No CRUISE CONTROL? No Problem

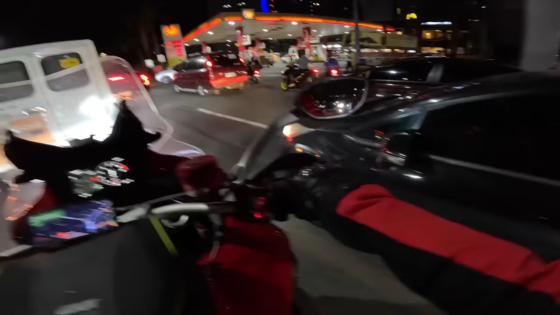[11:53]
Dito sa Metro Manila, kahit gabi, no, mukhang okay mag-vlog kasi maraming ilaw sa nadadaanan natin.
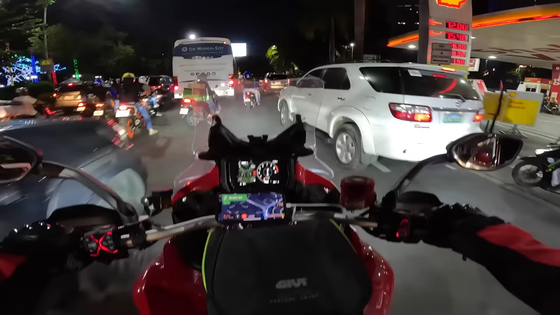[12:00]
Bukod sa may ilaw yung mga poste,
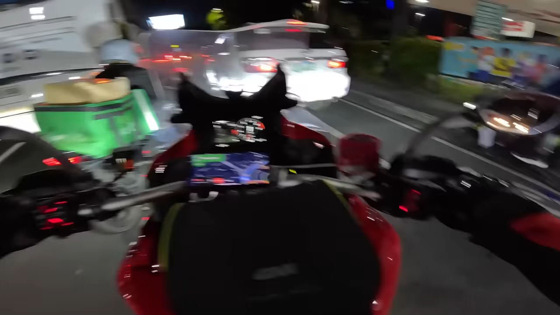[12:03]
may siyempre may ilaw yung mga sasakyan, nadadama yung daan.
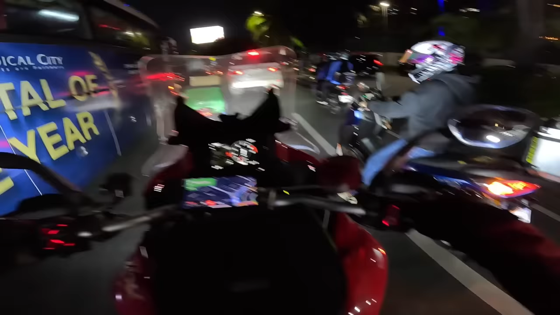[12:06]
So kaya lumalawak yung nakikita natin kahit madilim. Tapos marami pang establishment.
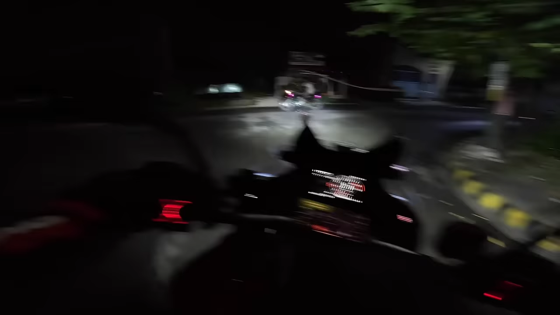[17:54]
Ayan, habang nagpe-preheat. Release clutch lang. Naliligaw kami, hindi namin alam paano lumabas dito. Dun yata eh. Dun.
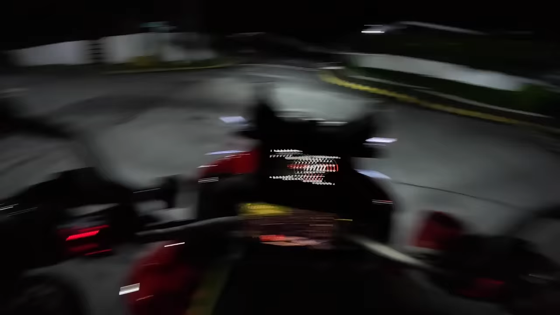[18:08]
Tara, dun. Ah, ito, naalala ko to, yung bumbero. Ah, dito nga.
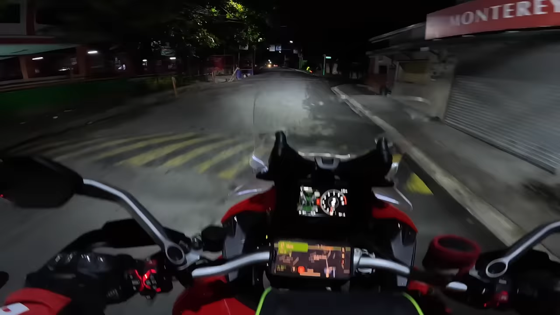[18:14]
Mali-mali, tinuturo ni Google Map.
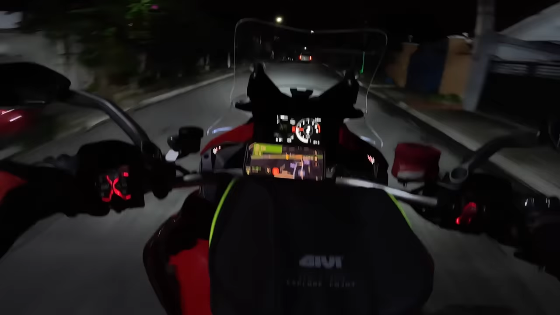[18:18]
Ah, ito na, ang labasan. Lakas ng ilaw, no? So, yan guys, sa next vlog, ipapakita ko sa inyo yung mga pinaglalagay namin ngayon, mga maliliit na bagay. At iuwi ko muna itong upuan.